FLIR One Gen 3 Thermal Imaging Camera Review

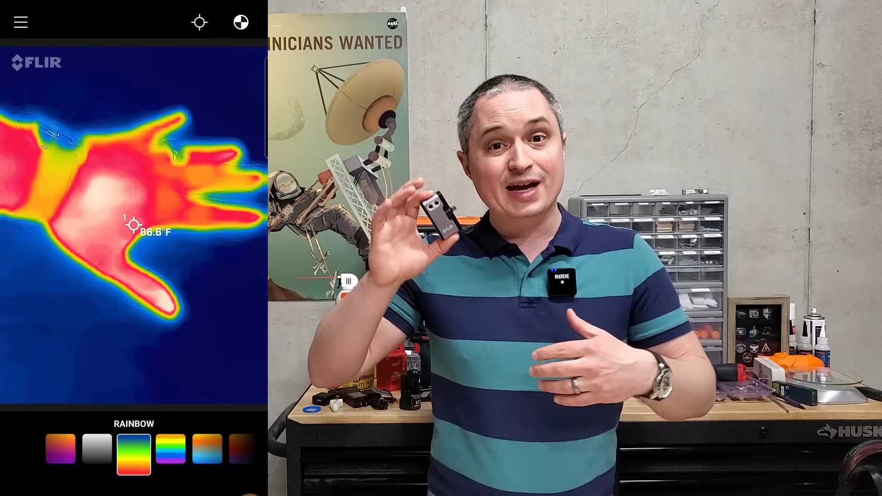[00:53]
you can use whatever you want. So this is useful for a ton of things.
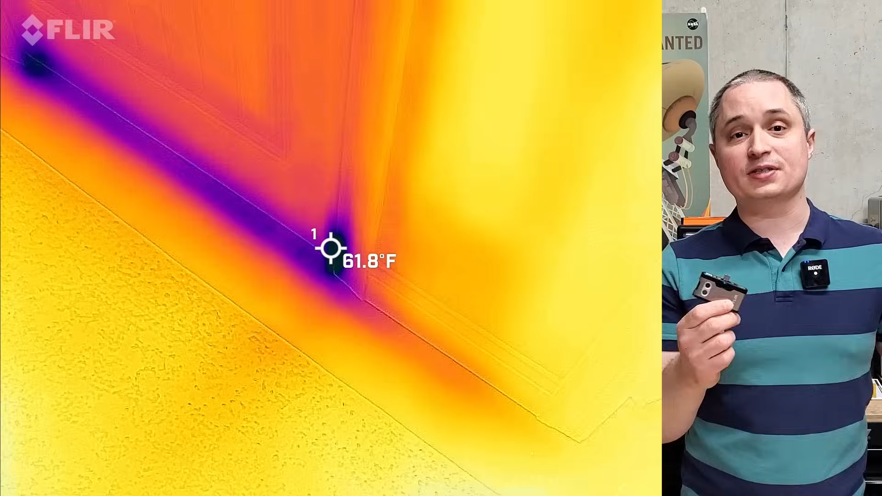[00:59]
On screen: spot 61.8°F
I used it in my house to find where I needed to put better seals on my doors.
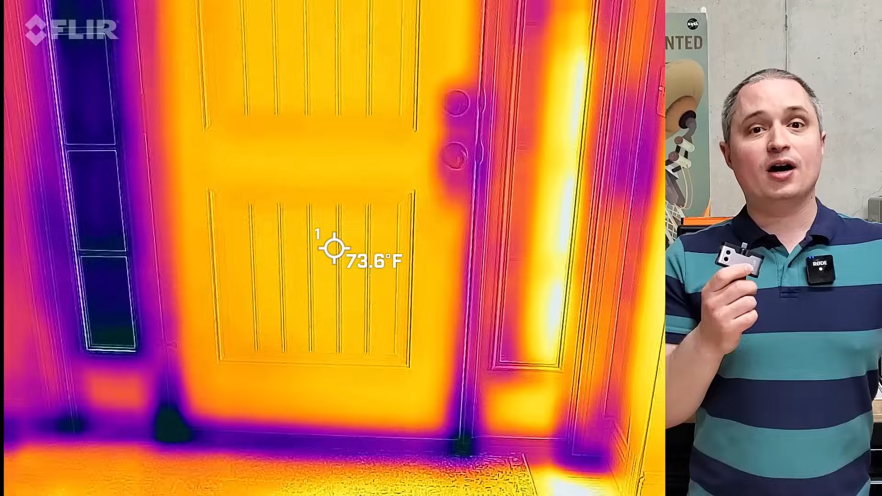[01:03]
On screen: spot 73.6°F
I also found spots that weren't insulated enough in my ceiling, you can clearly see the spots where the insulation ends.
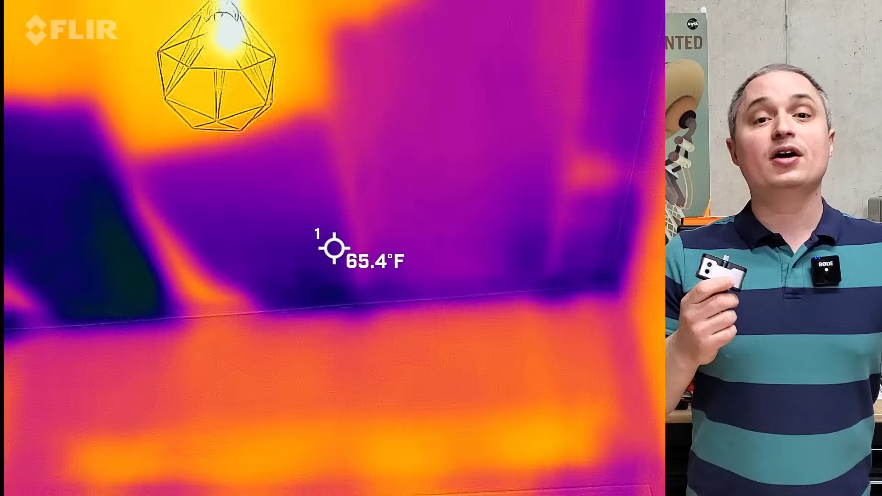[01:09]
On screen: spot 65.4°F
You can see where the studs are on a cold day or a hot day due to the heat transfer between
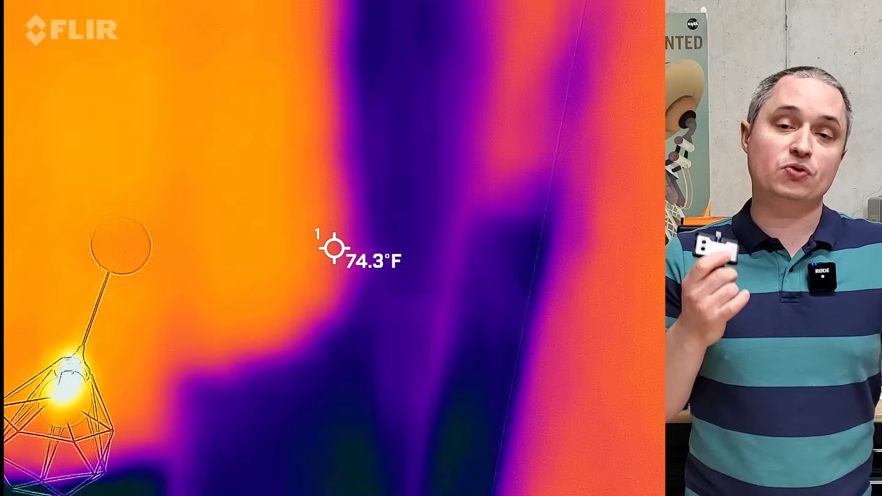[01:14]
On screen: spot 74.3°F
those versus the gaps in your wall or the insulation in your wall.
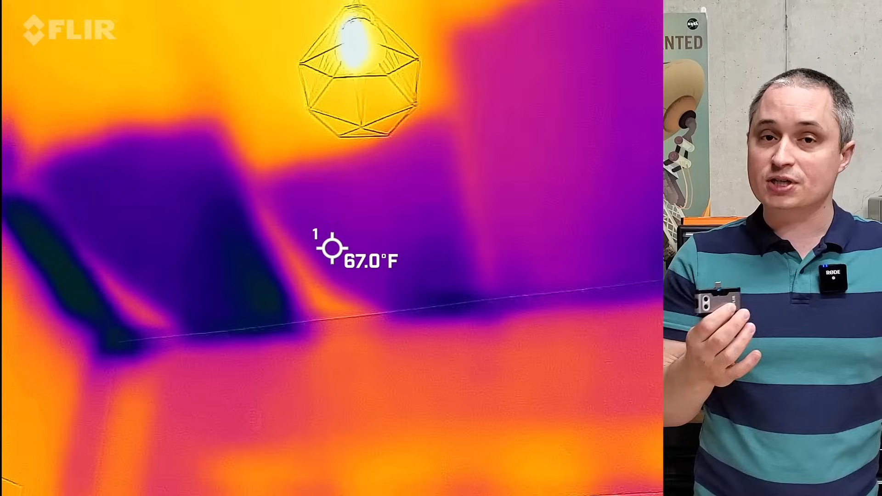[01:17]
On screen: spot 67.0°F
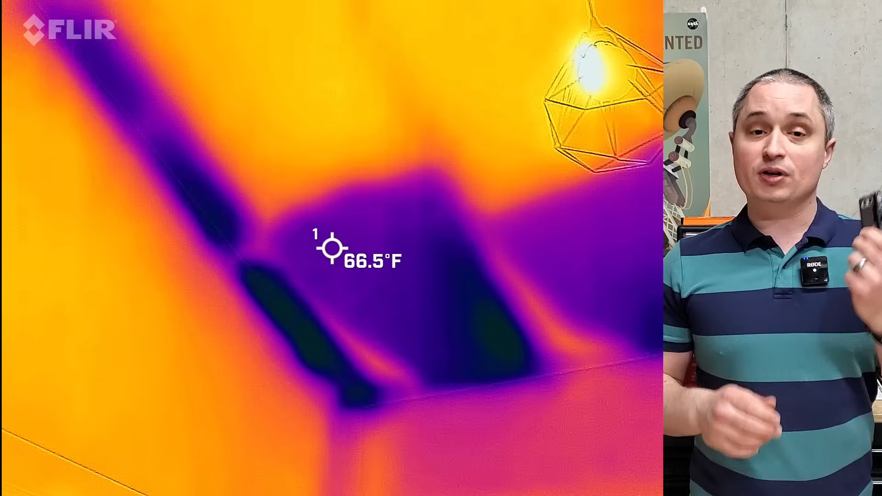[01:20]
On screen: spot 66.5°F
So you can see where you need to insulate more, where you need to seal your doors.
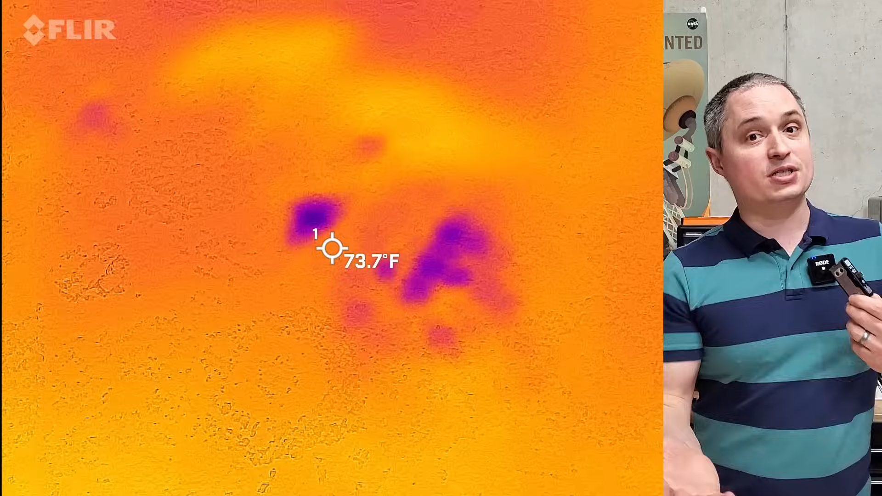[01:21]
On screen: spot 73.7°F
You can also use this to find water leaks. We spilled some water on the floor on one of our carpet and I wanted to make sure I had it all up.
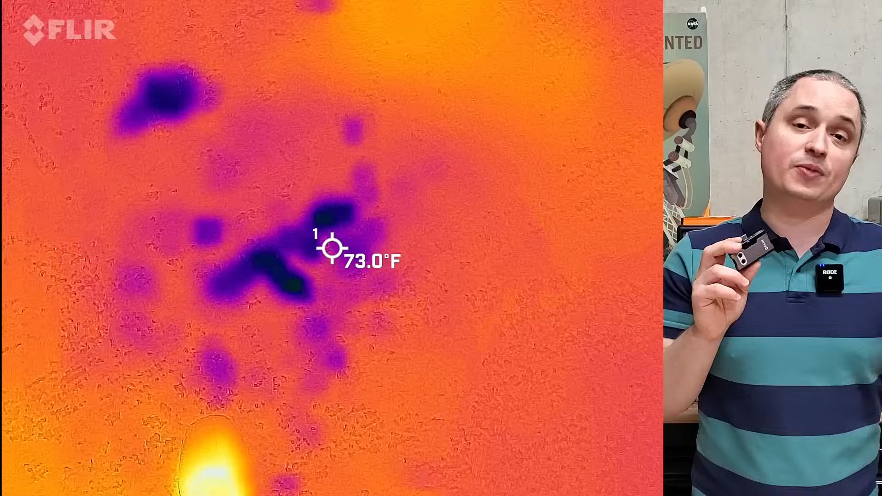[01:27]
On screen: spot 73.0°F
And you can clearly see all the spots that were wet that we had to get dried out.
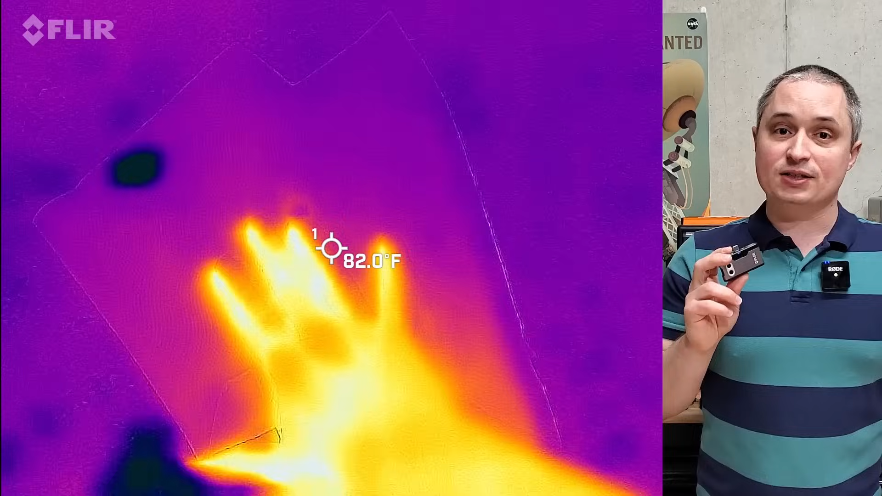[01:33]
On screen: spot 82.0°F
You can also see imprints from if you put your hand on something and move it,
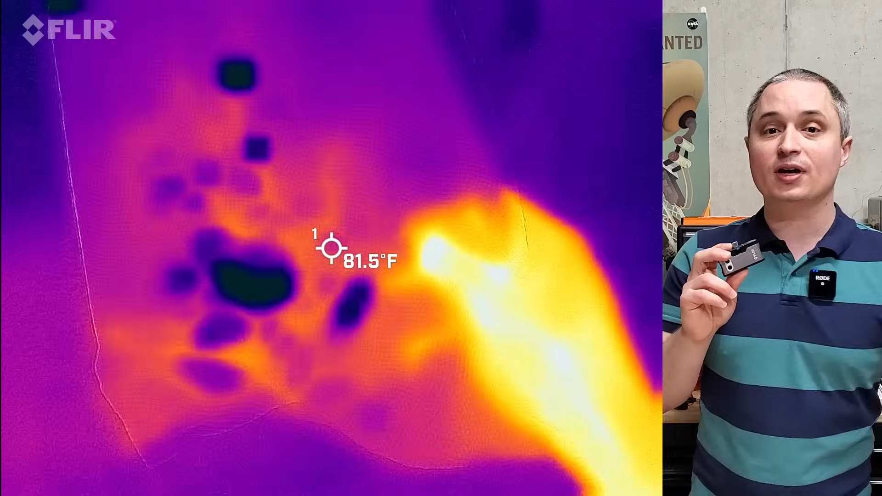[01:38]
On screen: spot 81.5°F
it's sensitive enough that it will see that impression left, the heat left from your hand on a surface.
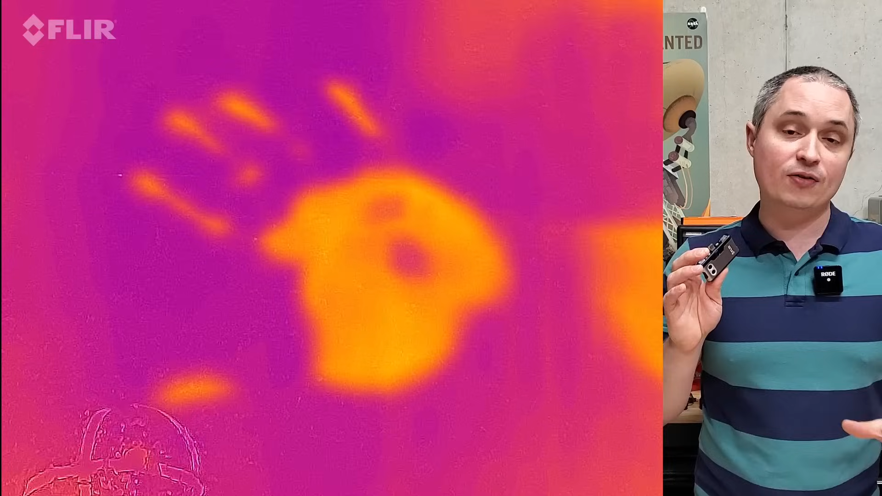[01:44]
I've even used this to check the temperature of food
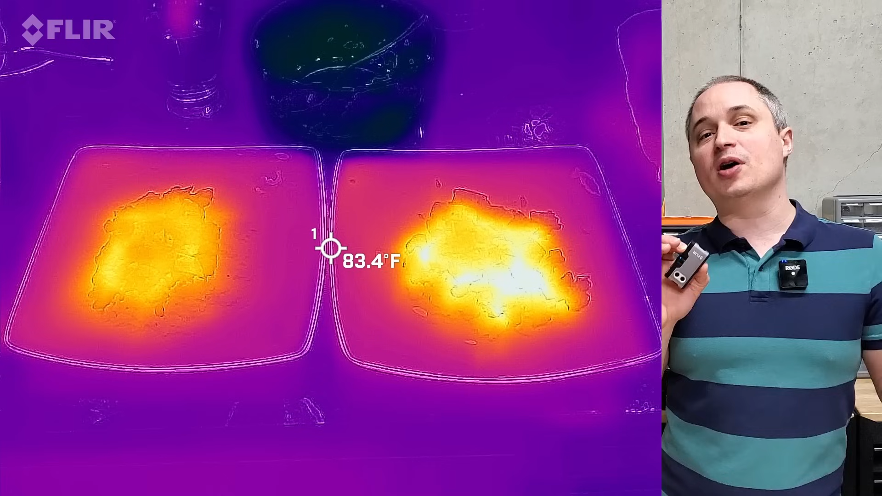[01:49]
On screen: spot 83.4°F
coming out of the microwave because I don't necessarily want to stick my hand in it and I want to make sure there aren't any cold spots or excessively hot spots.